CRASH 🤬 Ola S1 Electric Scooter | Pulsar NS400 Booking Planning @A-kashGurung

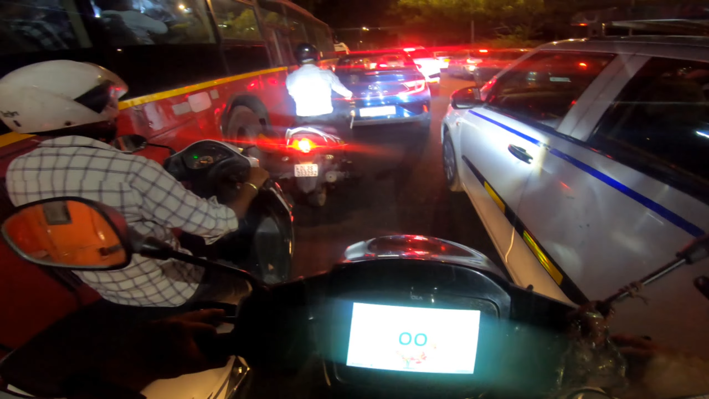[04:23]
बहुत भयंकर जाम लग रखा गाइज, एंड बगल में अपने रेड बस भाई जला रही है, दूर रहो भाई, बहुत गंदा भाई साहब भपका आता है इन वाली बसों से भाई साहब,
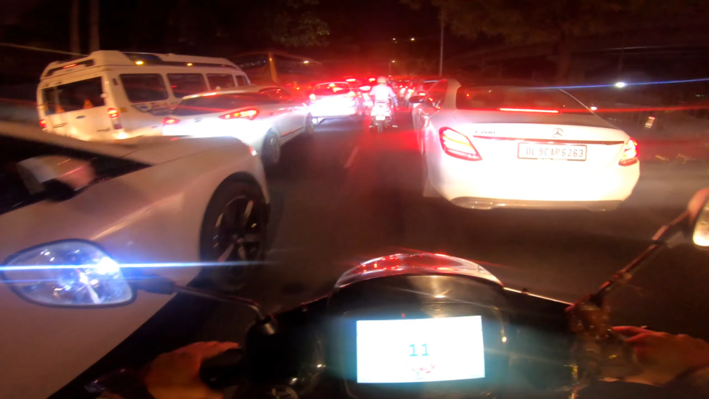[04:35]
रेड और एक ब्लू बस, इनके पीछे गलती से आप लग गए ना भाई साहब तंदूर बन जाओगे।